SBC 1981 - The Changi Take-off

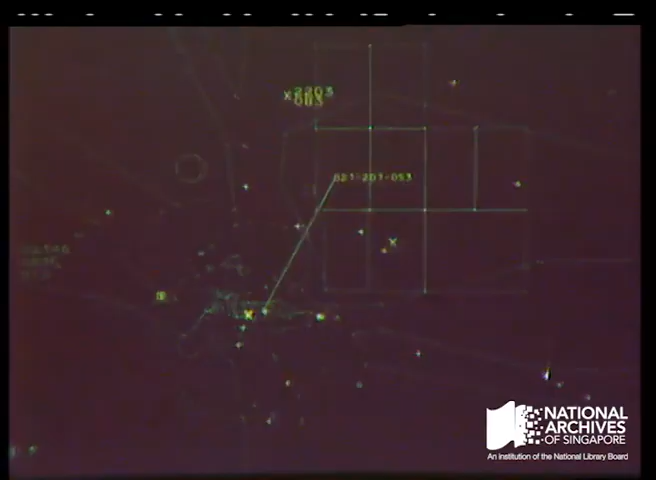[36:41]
It enables controllers to guide aircraft much earlier on their approach, eliminating the scramble that's experienced with a shorter range system.
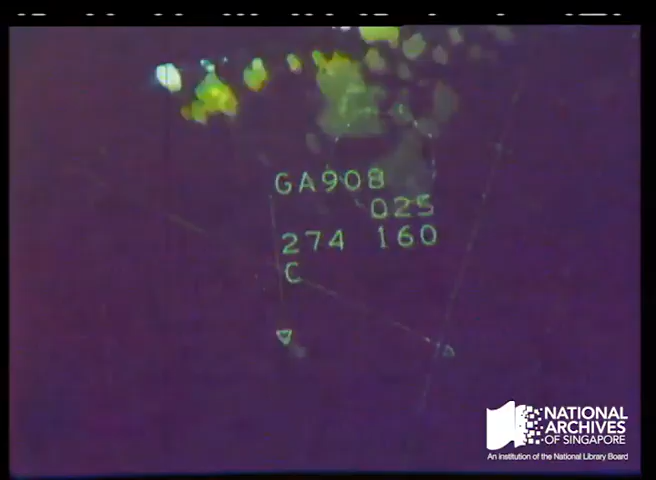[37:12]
height and speed of each aircraft are shown, enabling the controller to monitor its progress.